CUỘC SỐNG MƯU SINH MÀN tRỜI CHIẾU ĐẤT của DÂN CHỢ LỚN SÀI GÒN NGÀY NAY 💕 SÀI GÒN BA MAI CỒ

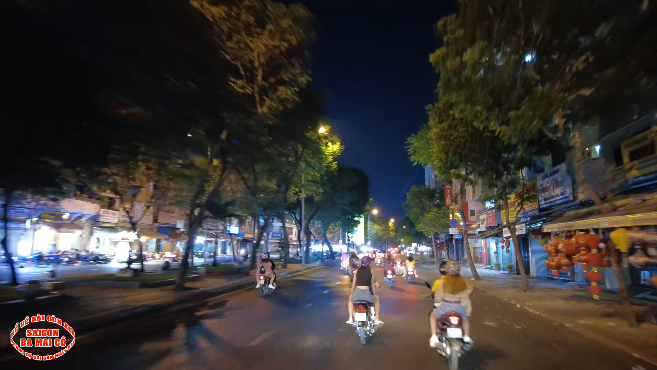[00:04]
Rồi, con đường này là đường Hải Thượng Lãn Ông nè bà con. Hồi xưa là con đường Khổng Tử. Bên kia có quán kem. Ở bên tay phải có ba mấy cò đây nè. Đó là Nhị Phủ Miếu. À, đây là phố ẩm thực Trần Bội Cơ. Trường Trần Bội Cơ này hồi xưa đó là trường Phước Đức. Nơi đây vào năm nào ba mươi còn không nhớ, nhưng mà có xảy ra một cái vụ bắn nhầm rocket khiến 6 sĩ quan
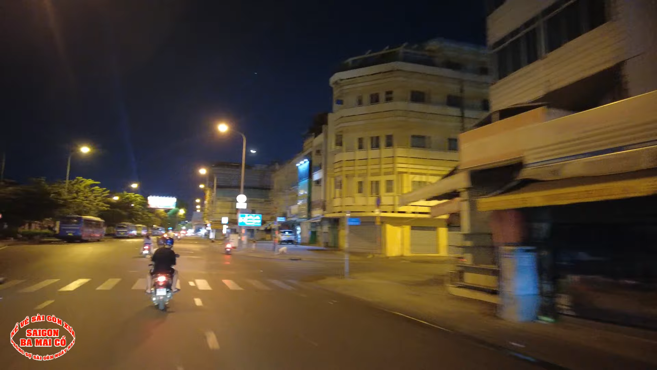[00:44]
Rồi con đường này đường Đỗ Ngọc Thạnh, hồi xưa là Lý Thành Nguyên. Nơi đây hồi xưa còn gọi là bến tắm ngựa, bởi vì ở đây là một cái dòng sông nha bà con. Con đường chúng ta đang đi là hồi xưa nó là dòng sông á, chúng ta đang chạy trên sông á. À, bây giờ thì không còn sông nữa. Ở đây là công viên Cửu Long nè.
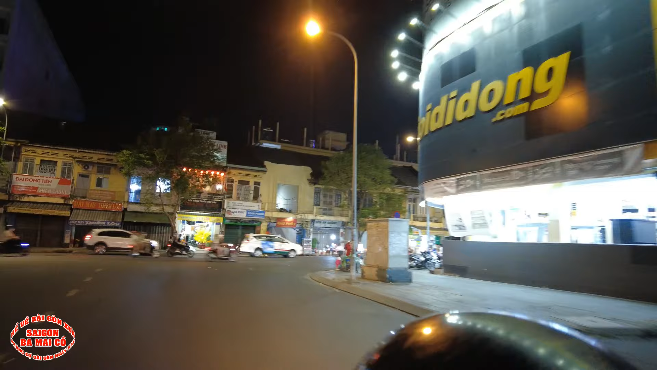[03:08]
Ở đây là con đường Lê Văn Sung nè, bán vú dê nướng, vú heo chứ. À, trà mảng cầu, vú dê. Sắp tới đây là con đường này là con đường mía nè.
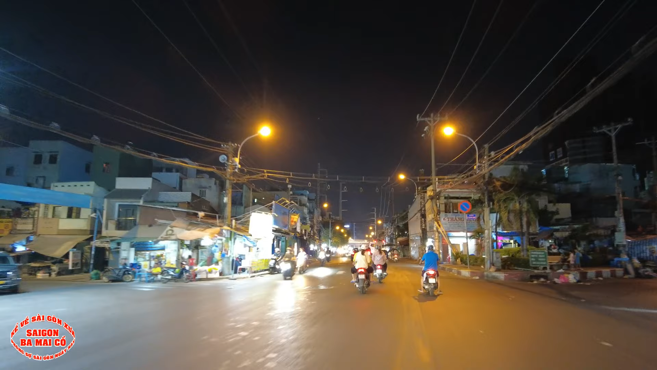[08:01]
Đường này đường Lê Quang Sung, hồi xưa là Trương Tấn Bủ. Ở đây là có một cây cầu, cầu này được gọi là cầu Cây Gõ. GS25.
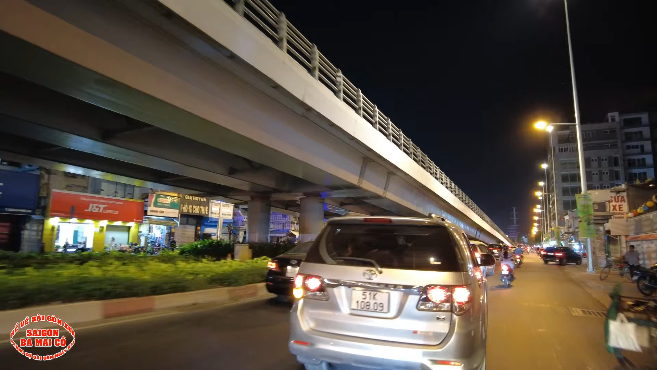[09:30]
Chùa này chùa Quế Lâm nè, đóng cửa rồi.
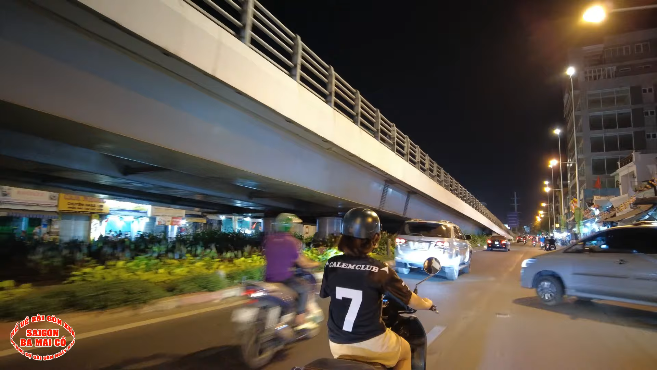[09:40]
Ở đây có cái chùa này là chùa Sùng Đức.
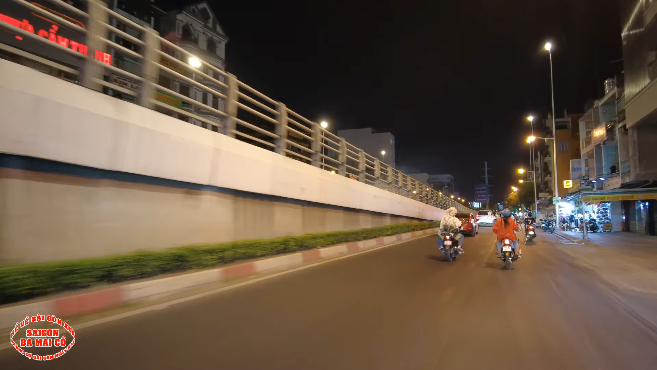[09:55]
Ở đây có một cái khu bán phố ẩm thực chay. Xin thưa với bà con cô bác, hồi xưa ở đây người ta gọi là xóm giá đó, này ta mấy cái lùi giá người ta làm người ta bán xóm giá ở đây.
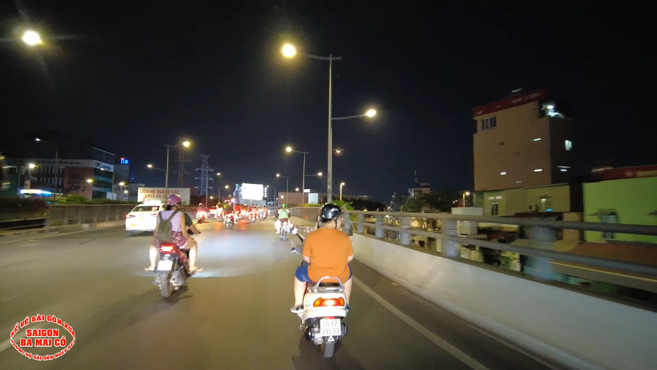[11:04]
Bên kia có hãng dầu phun diệt OBC. Cái cầu này người ta còn gọi là cây cầu thúi á. Hồi đó đi qua cầu này nó thúi quắc à. Thúi chịu không nổi luôn. Rồi bên tay phải này là trường Mạc Đĩnh Chi.
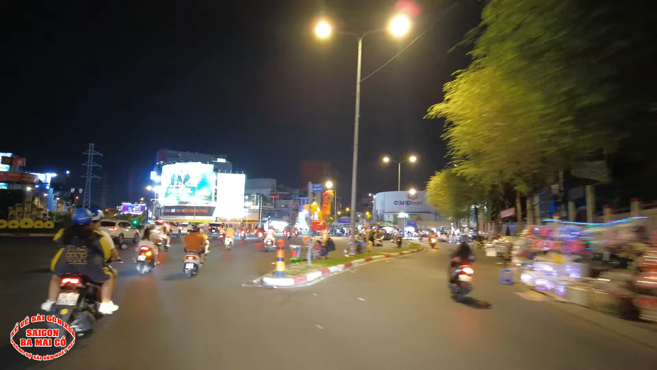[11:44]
À, đây là ngã tư Phú Lâm. Bùng binh Phú Lâm là đây nè. Trước năm 75 ở đây gọi là ngã tư Phú Lâm. Bên đó là đường Bà Hôm,